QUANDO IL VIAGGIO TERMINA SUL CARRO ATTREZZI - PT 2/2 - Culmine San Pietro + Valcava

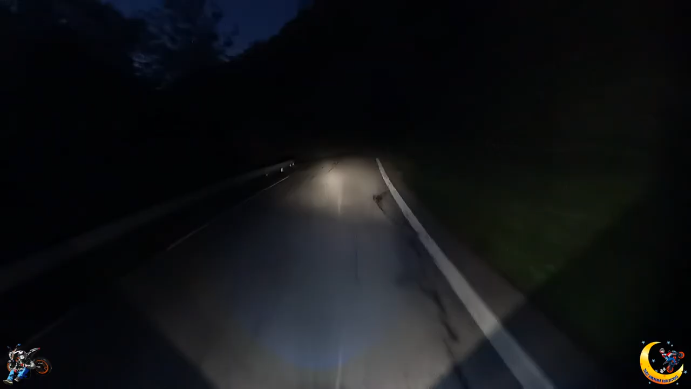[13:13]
Ma come facevo ad andare con il casco scodella a 14 anni? Sono da 40 all'ora, mi danno già fastidio gli occhi. Ma non ho capito la dinamica comunque di prima. C'era un sasso gigante in terra, però boh. Non vorrei che l'hanno preso in pieno, sono caduti. Ma che cazzo? Mi è arrivato addosso qualcosa?
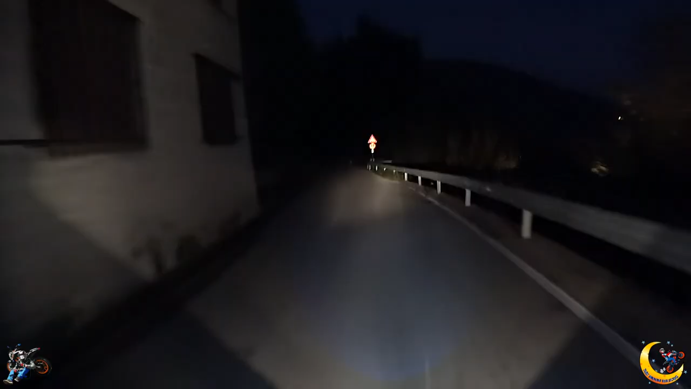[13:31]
Sarà una farfallina. Ma era gigante, adesso ho chiuso la visiera. Anche oggi torniamo presto la prossima volta. Ma l'ultimo giorno... Cioè, speriamo che non sia l'ultimo giorno, però... Fans, è molto probabile che questo sia l'ultimo giro della stagione, perché inizia a far molto freddo. E o ci compriamo l'abbigliamento molto tecnico, o in tuta, anche con 28 strati di roba, fa troppo freddo. Ma freddo non lo sto soffrendo. Cioè, sì, non fa caldo.
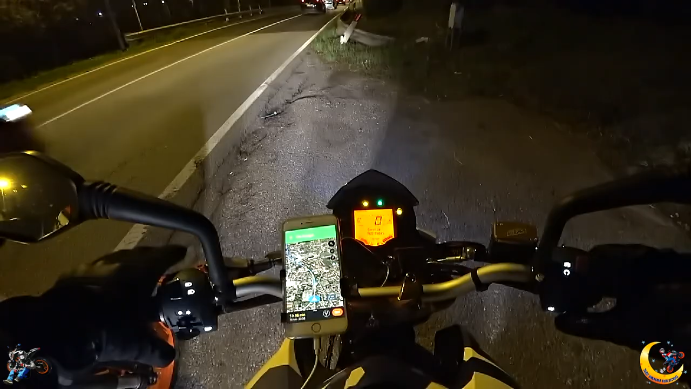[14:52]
Bene fan, siamo arrivati sulla statalona drittona. C'è un incidente più avanti, abbiamo dovuto cambiare strada.
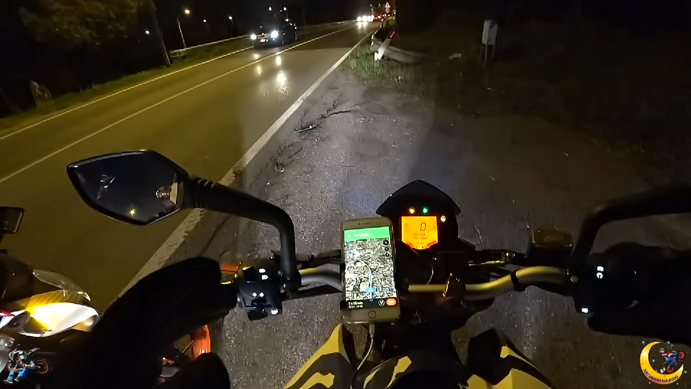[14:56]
Direi che ci vediamo vicino a casa per i saluti, visto che qua sarà tutta una merda.